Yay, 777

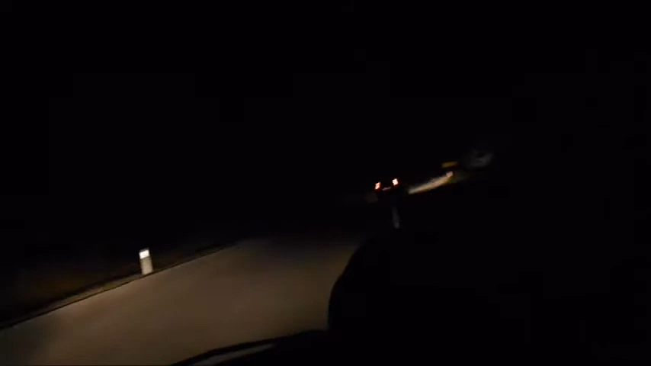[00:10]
guys it's Monday with this temperature and I'm not alone on the road there is a car in front of me so
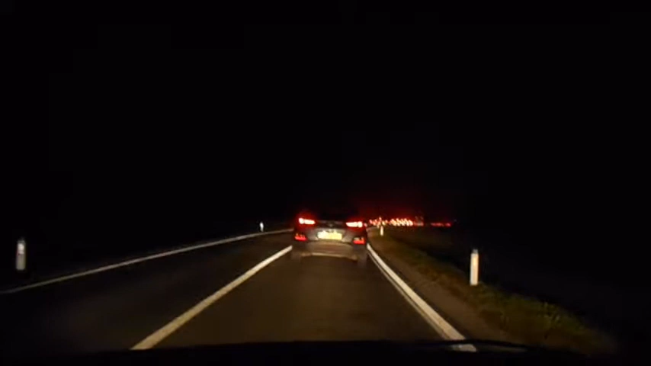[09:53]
yeah traffic jam already so tomorrow I'm picking up the other route even in the afternoon I'm gonna go the other way
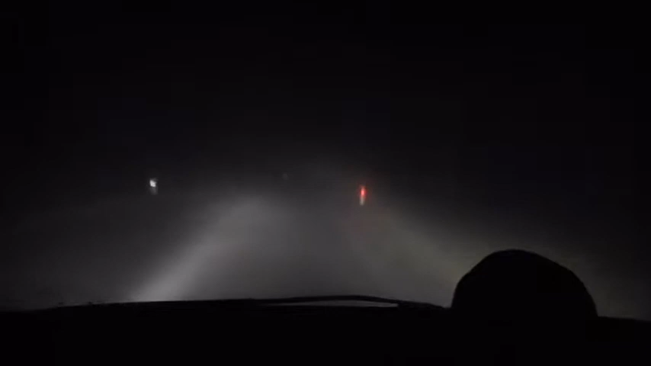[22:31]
holy crap mister foggy seriously how am I supposed to see if there are any deer trying to commit suicide